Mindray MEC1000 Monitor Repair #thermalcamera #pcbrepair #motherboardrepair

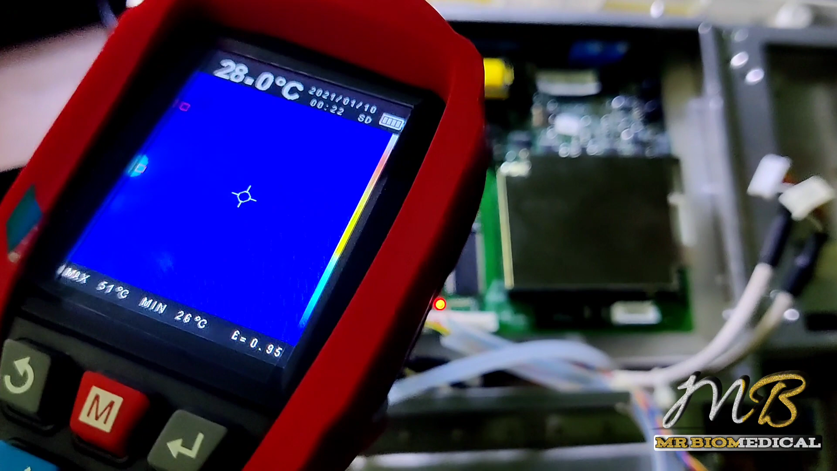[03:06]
On screen: spot 28.0°C, max 51°C, min 26°C
switch on the unit under the thermal cam and see
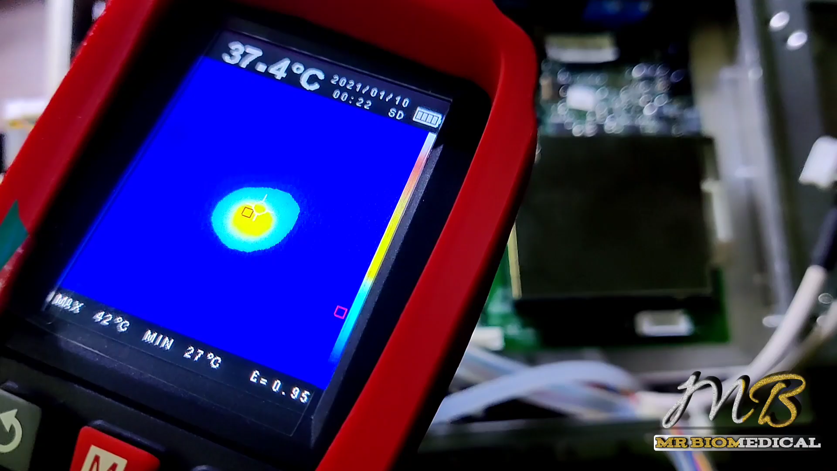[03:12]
On screen: spot 37.4°C, max 42°C, min 27°C
the component is heating
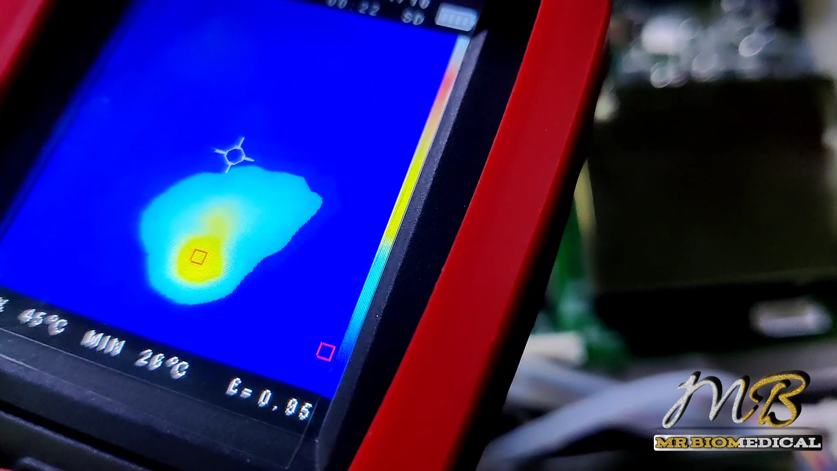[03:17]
that must be shorter to the ground that is why it is giving a heat signal
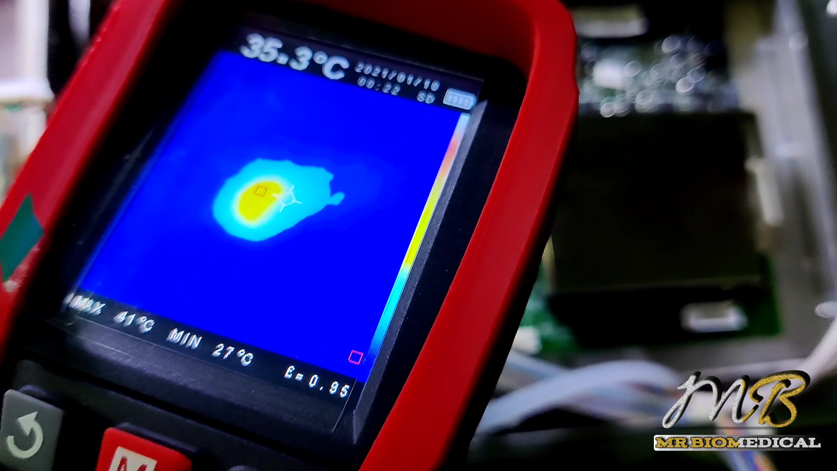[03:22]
On screen: spot 35.3°C, max 41°C, min 27°C
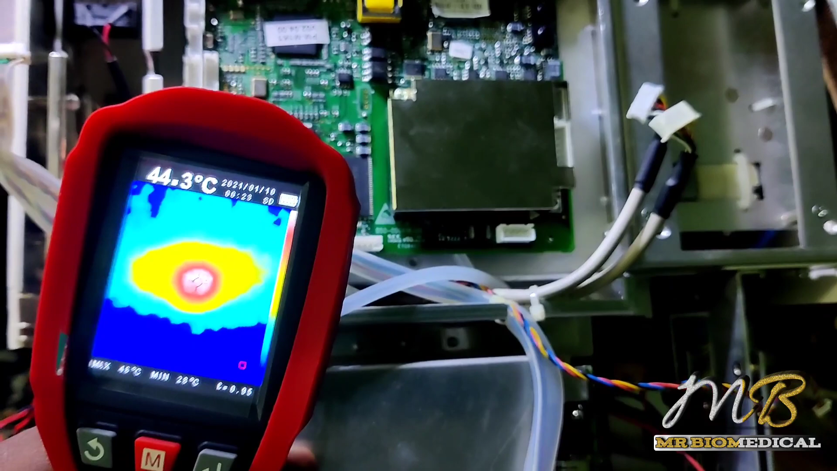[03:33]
On screen: spot 44.3°C
which component so
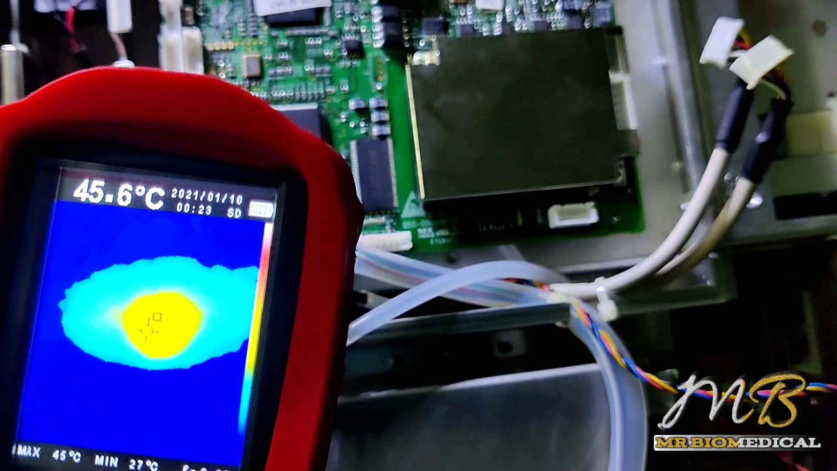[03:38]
On screen: spot 45.6°C, min 27°C
I found that IC near the capacitor
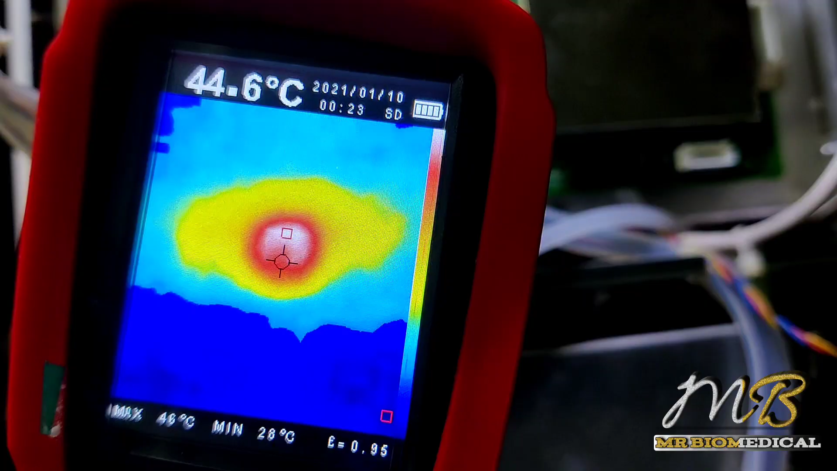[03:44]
On screen: spot 44.6°C
have to be shorter this one this IC must be shorter to the ground